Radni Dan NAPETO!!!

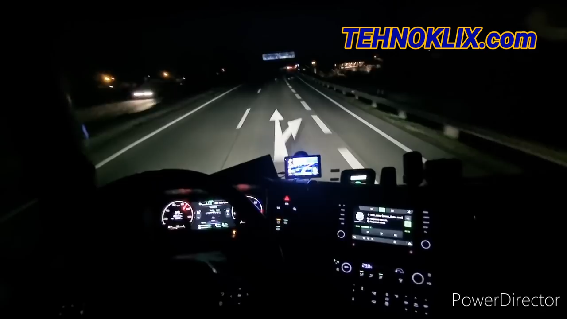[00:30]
Nadam se da vam se videi sviđaju i da je sve u redu. Evo ga ovdje ulaz u Švicarsku, evo izvolite, ali mi idemo pravo prema
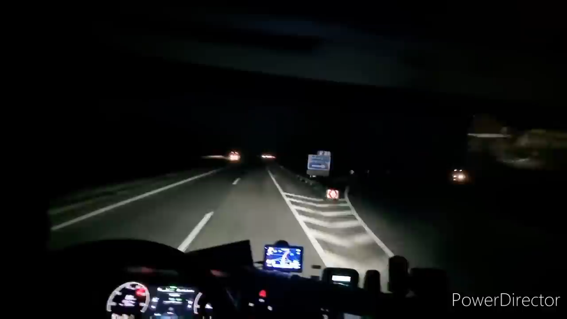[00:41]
Innsbrucku, Preneru, Trento, Marghera, Padova, Marghera, Venecija. Sad ekipa moja dobra, poštena, odlučio sam da napravim jedan radni dan. Ja sam krenuo prije sat i po, tačnije to je 4 sata. Evo vidite sad koliko je sati.
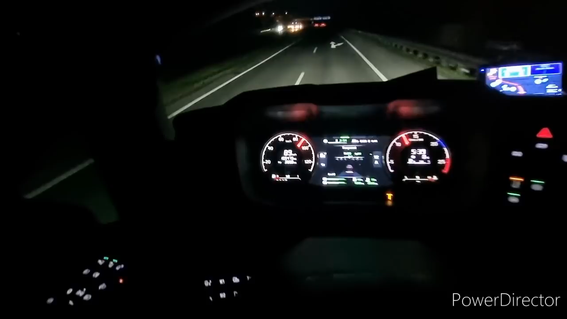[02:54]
jer ova Scania ne može više. I ekipa moja dobra, šta reći, nadam se da ću ja nabrat malo, ali znate šta je problem? Problem je zato što smo teški smo, 22 tone roba je teška. I onda ekipa, to je problem, zato što je Brenero,